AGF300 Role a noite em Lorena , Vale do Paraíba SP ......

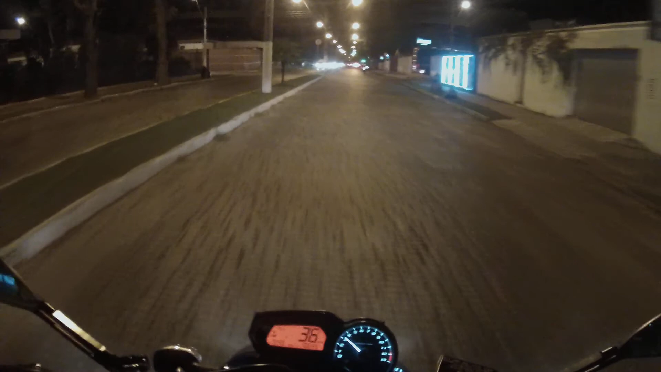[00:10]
Dá um rolezinho aqui em Lorena, tio. Faz tempo que eu não venho pra cá à noite. O semáforo tá aberto. Nossa senhora, isso aí reflete pra caramba, mano. Olha, é lâmpada de LED, meu. Arde até o olho da gente, mano.
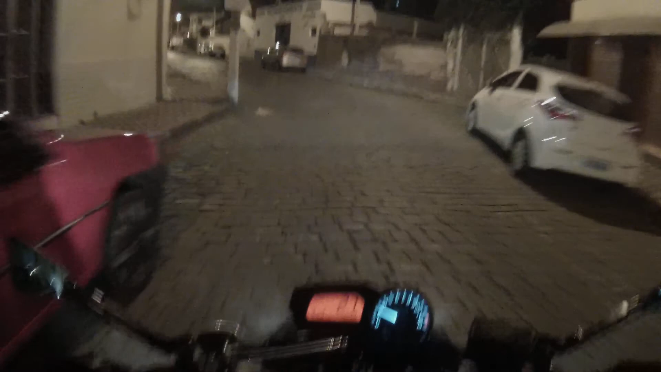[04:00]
Polícia já tá no centro. Ó, essa casa aqui também é linda, ó.
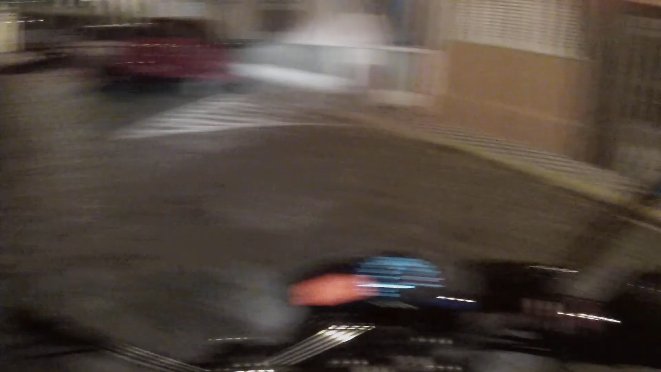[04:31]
Ah, o que que tá tendo ali?
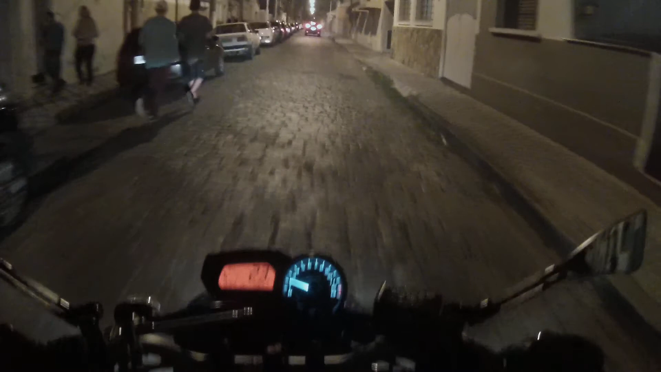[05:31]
Vamos entrar por aqui, já vejo lá já. Será que tem como chegar? Eu acho que não. Vou tentar.
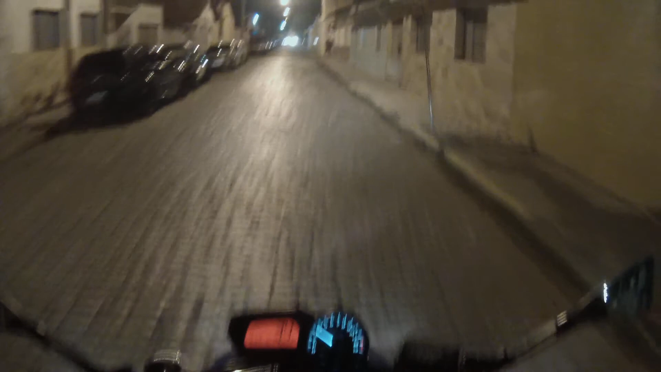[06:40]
Vai estar aí no YouTube. Opa, segurar aqui. Aqui é mão. Placa liberando pro lado de cá.
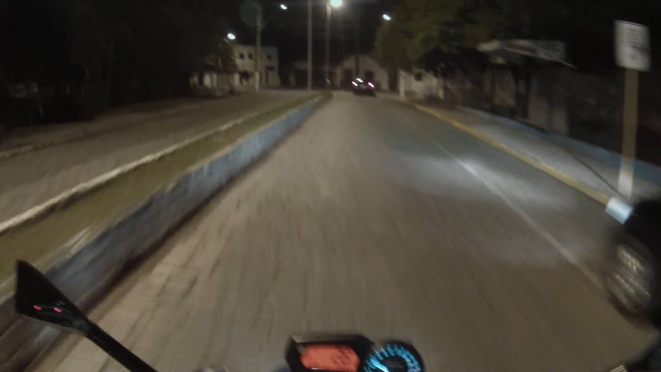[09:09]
Ah, isso é a guarda municipal, mas, né, polícia, é, polícia, polícia.
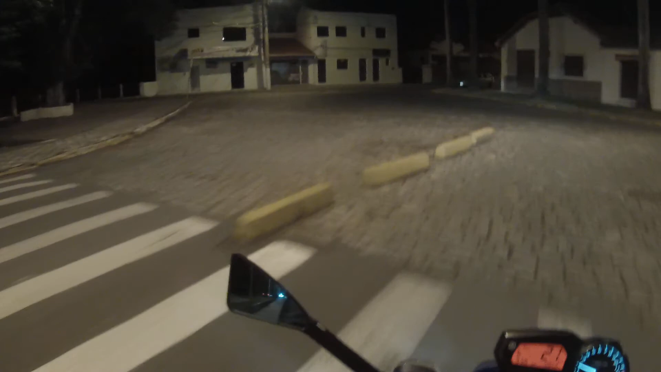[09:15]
Sinto muito, tá marcado ali contramão,
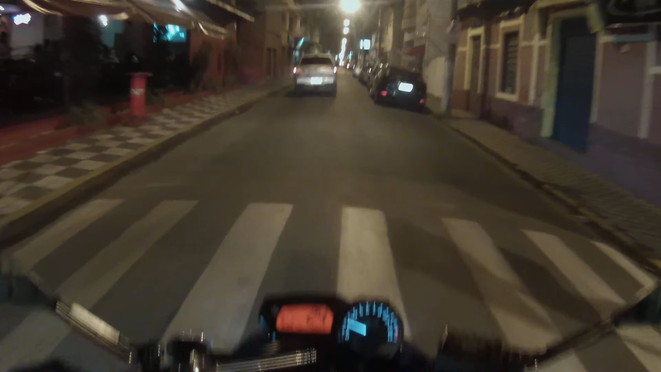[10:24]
Espera aí, ô. Cachorro. Aqui tem a Facu, ó. O pessoal chama de Facu. É faculdade. Ó, a Unisal. Tá na hora o pessoal sair, ó. Avanta a todos, que horas são? 9h59. Apesar que pros alunos da faculdade não tem hora, né? Ó quantas vão, ó. Tudo esperando o aluno.
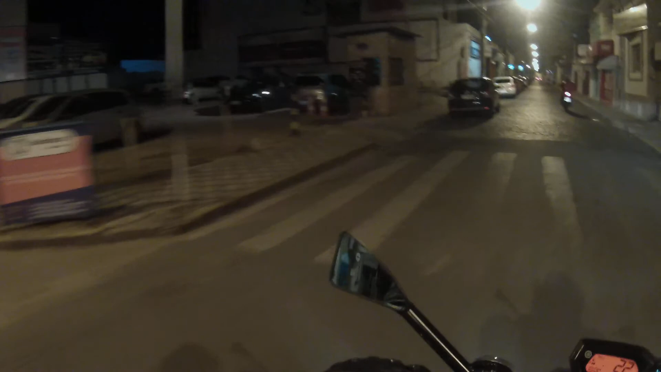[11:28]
Aqui era um prédio, ó, virou estacionamento, ó,
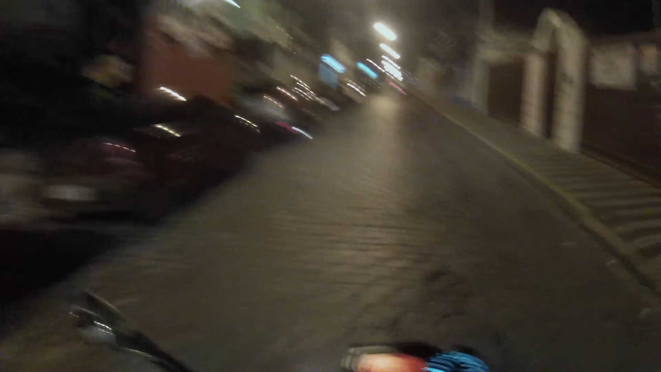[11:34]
que tá gerando dinheiro no centro aqui do Vale do Paraíba aqui, ó, do fundo do vale, né? Os caras estão demolindo as casas velhas, abrindo terreno, fazendo estacionamento.
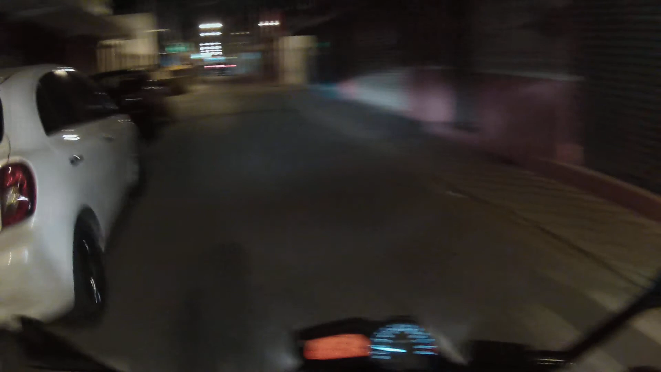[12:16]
Calçadão. O que aconteceu? O que aconteceu? Vamos andando aqui pra nós ver, olha. Vamos ver que bicho tá pegando aqui. Na rua da Facu. Aqui é onde para o pessoal, ó.